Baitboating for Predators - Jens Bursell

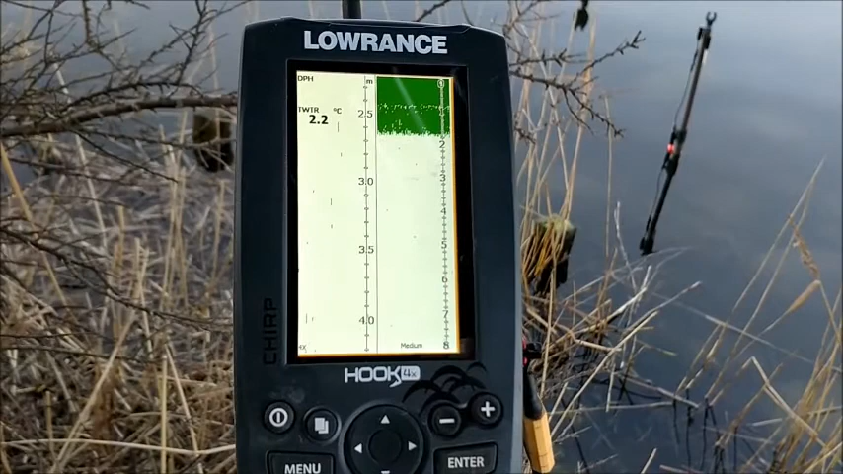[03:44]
On screen: water 2.2°C
Right now you cannot see anything because the boat is on 10 cm of water. But now we will sail it out and drop the bait on the perfect spot.
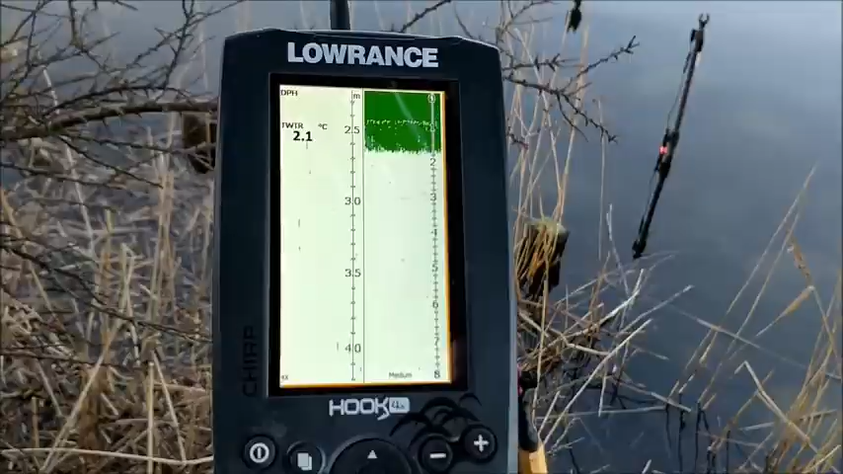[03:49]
On screen: water 2.1°C
So when I am sailing the bait out I let the line out with the spool open and then just put the finger on the spool edge to control the tension, the counter tension on the line.
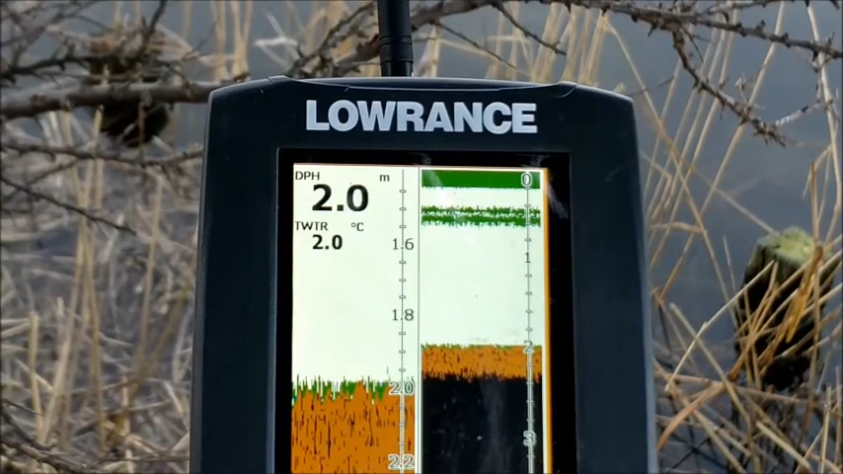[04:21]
On screen: depth 2.0 m, water 2.0°C
That is where I want to put my bait. It is just over a small ledge.
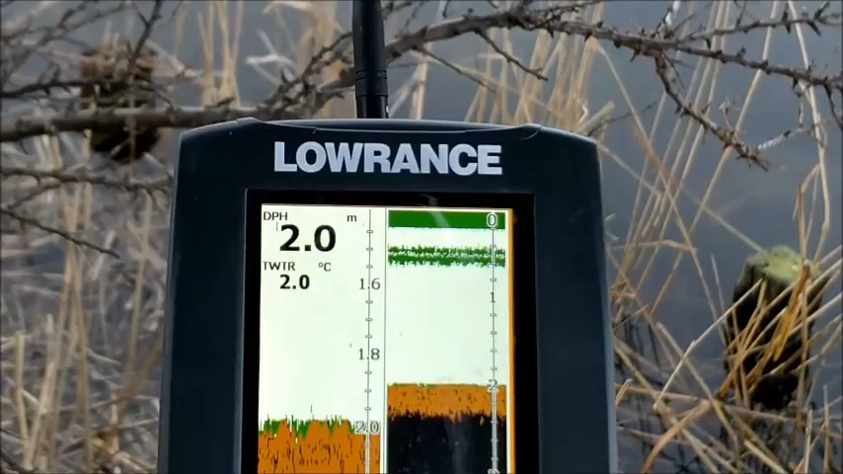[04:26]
On screen: depth 2.0 m, water 2.0°C
And you can see the bait boat is out there.